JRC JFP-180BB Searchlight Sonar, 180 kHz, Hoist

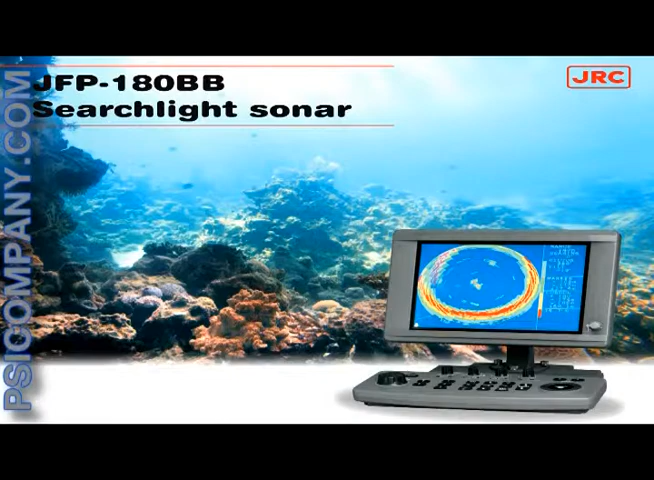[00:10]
The JRC-JFP-180BB sonar is a new and compactly designed searchlight sonar integrating multiple display modes, which will allow you to control your presentation at your own convenience.
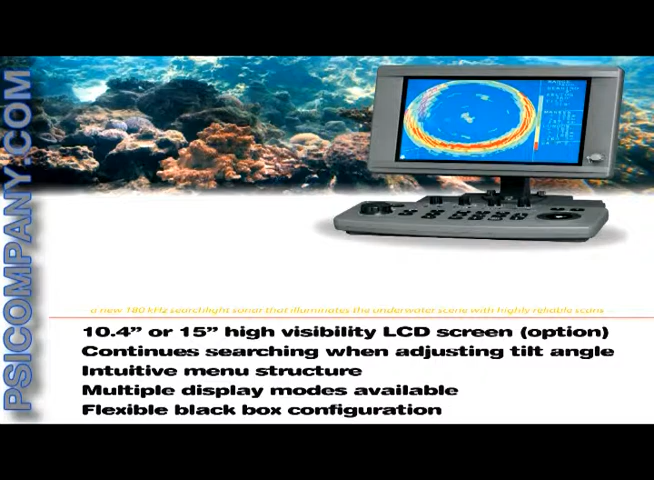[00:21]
JRC-JFP-180BB searchlight sonar is black box configured as standard,
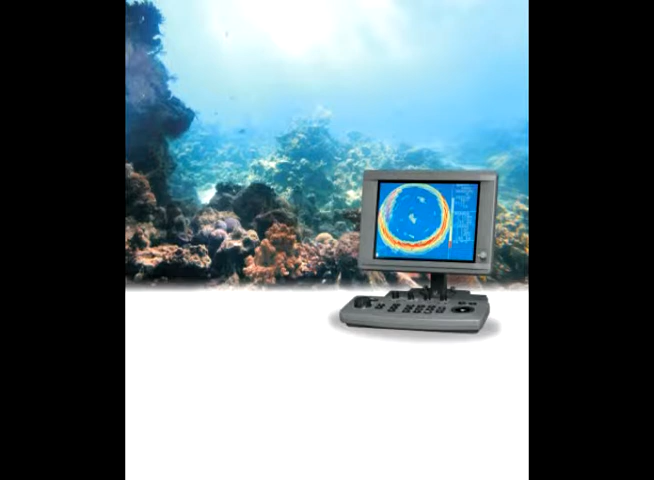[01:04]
You can choose between CRT and LCD display, as long as it supports VGA.